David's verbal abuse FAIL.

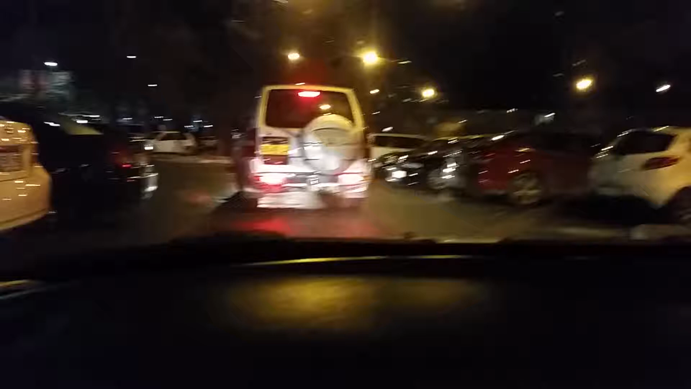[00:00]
What's going on? Okay. There's this camera reversing in front of this four-wheel drive to let us out. And it's been reversing for ages. Yeah, look, here it is, look. It's been... Look! Oh, video clip. Whoa! What is going on? What is this?